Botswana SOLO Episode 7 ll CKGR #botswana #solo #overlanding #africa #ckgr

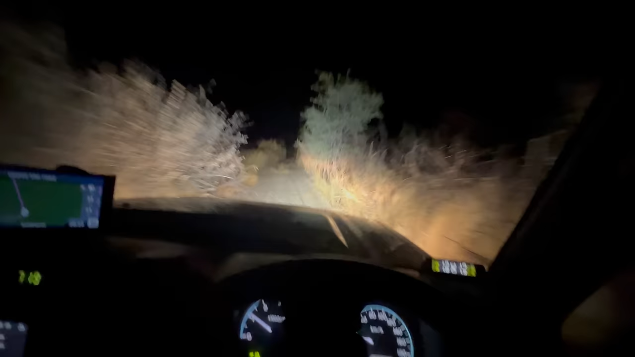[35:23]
I felt like being solo here meant I needed to move on. So here we are, flying along into the dark to find Bape camp.